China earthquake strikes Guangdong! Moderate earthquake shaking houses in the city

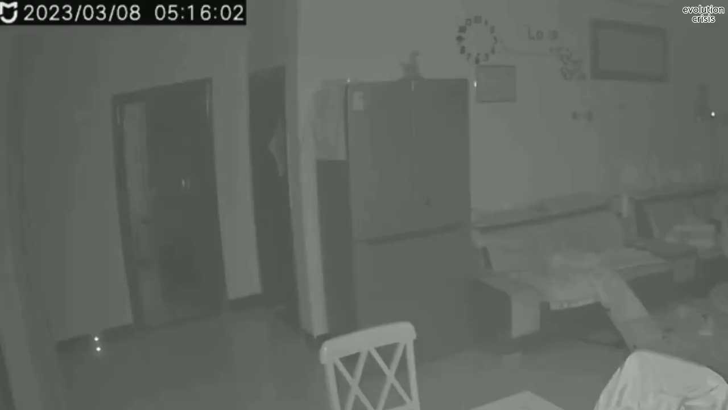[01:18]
Some of them said awakened by the earthquake and even felt that the beds and windows were shaking.
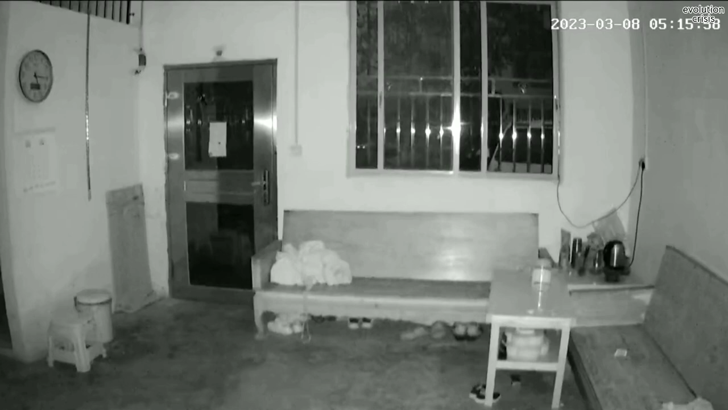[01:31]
Videos on social media showed chandeliers and wall decoration are obviously shaking. Another 3.4 magnitude aftershock occurred 8 hours later.